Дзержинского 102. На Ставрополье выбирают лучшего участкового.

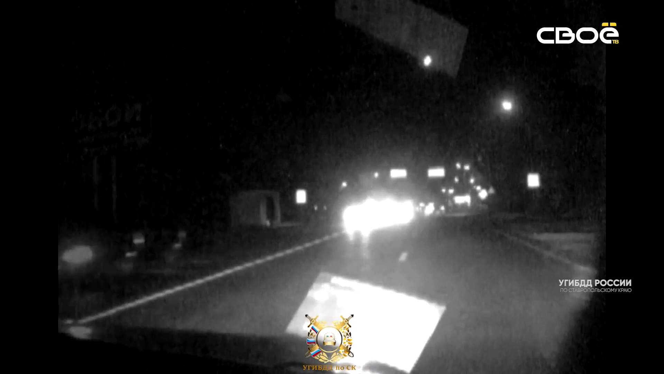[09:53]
На место выехал наряд ДПС и застал нарушителей.
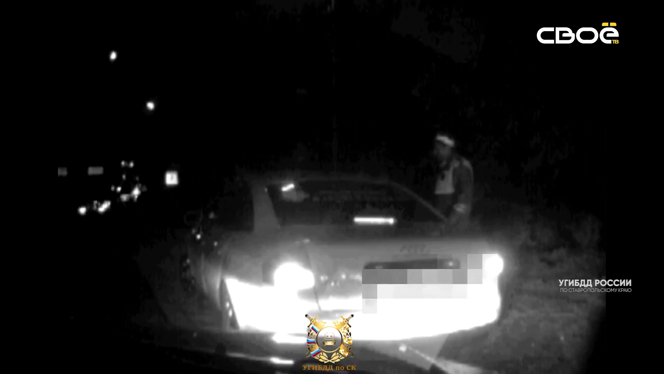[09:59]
33-летний водитель оказался нетрезвым, но от медосвидетельствования отказался.
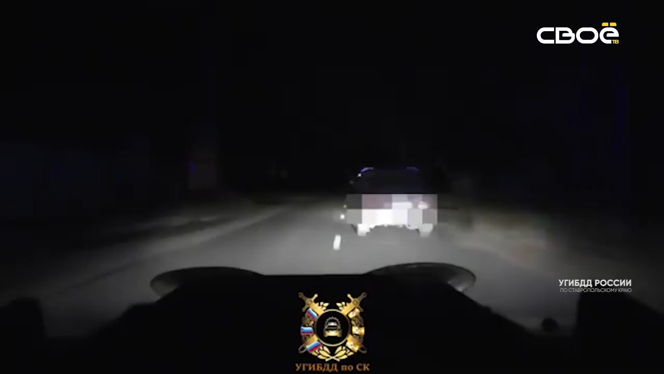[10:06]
А водитель из Грачевского района не стал ломать комедию и отрицать очевидное. Поздно ночью его легковушку остановили полицейские.